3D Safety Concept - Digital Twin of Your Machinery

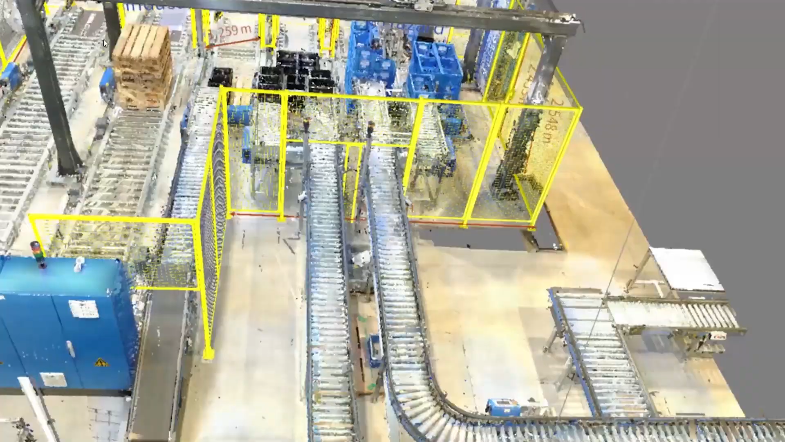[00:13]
Simplify it by hiring six safety services to create a 3D safety concept which will be a digital twin of your machinery.
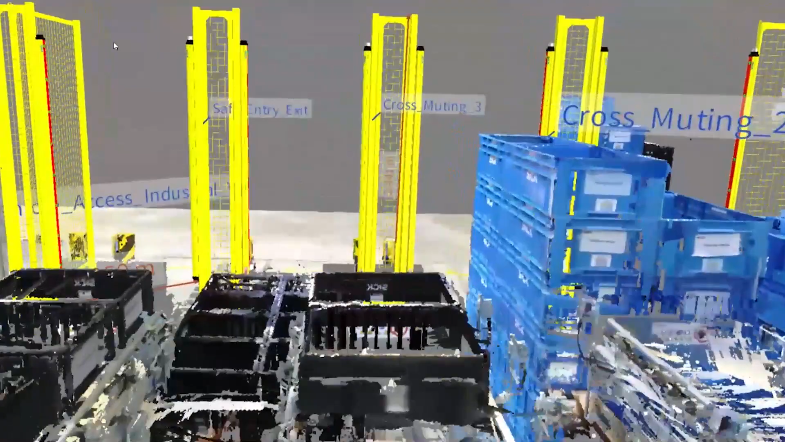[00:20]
Using laser scanner technology with one centimeter accuracy,
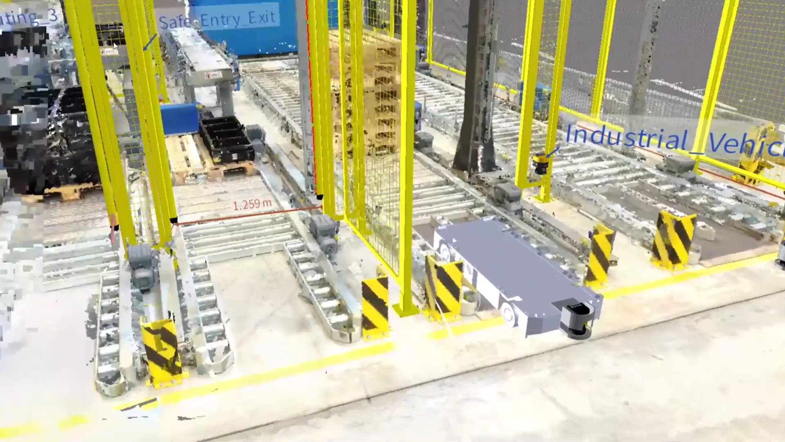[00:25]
we gather point cloud data which can then be used to
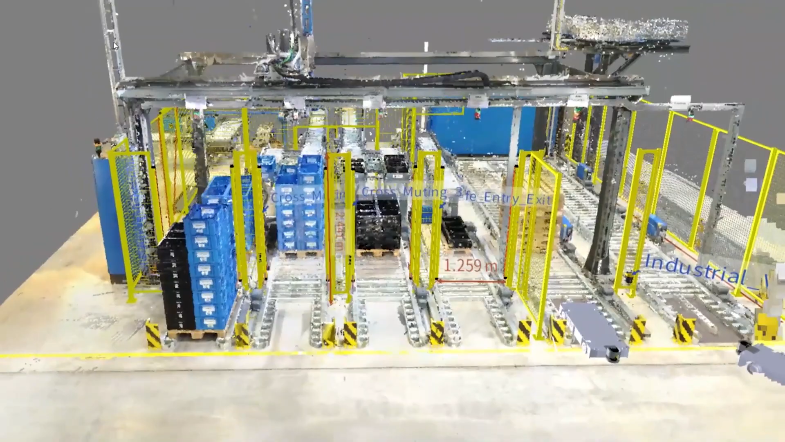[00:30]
design your
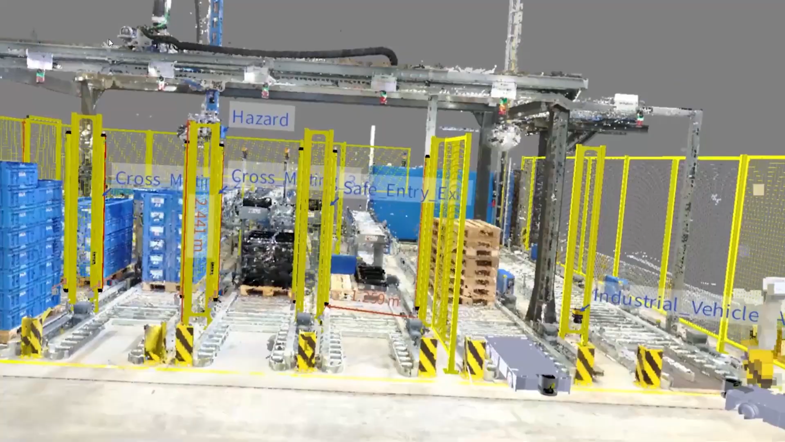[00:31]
technical protective measures such as light curtains, laser scanners,
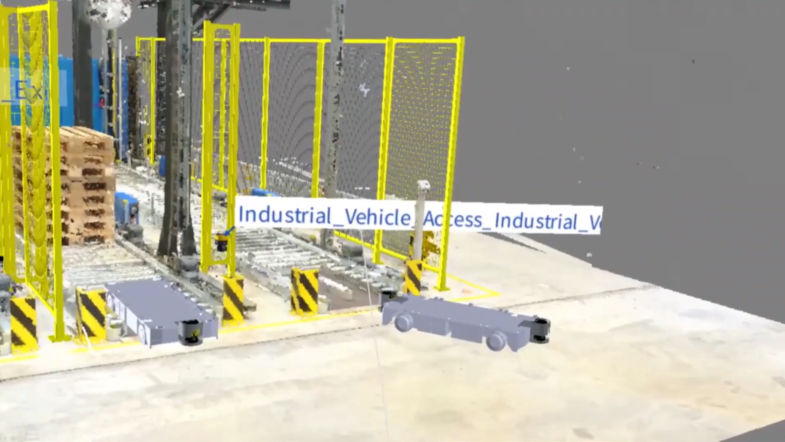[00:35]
muting sensors, and hard guarding for example.